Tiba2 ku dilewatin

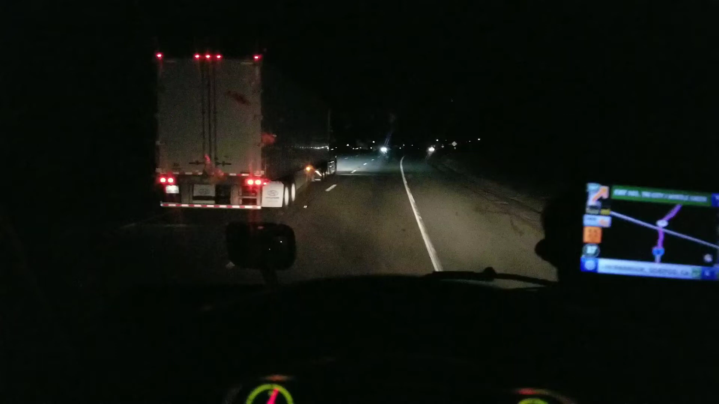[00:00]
Hai teman-teman dimanapun anda berada kembali dengan saya Reky Mamesha ini truk yang Volvo sudah lewatin saya jadi dia lewatin saya di setelah perbatasan California, Oregon saya bilang awas kamu ya tadi kamu gak lewatin saya sekarang dia lewatin ya